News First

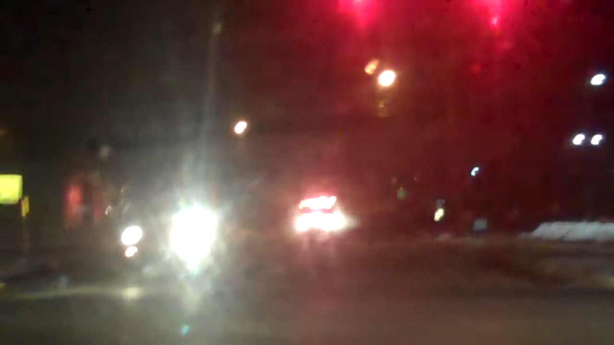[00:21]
And here come our first responders rescue team, Old Lake Humming Township Volunteer Fire Company.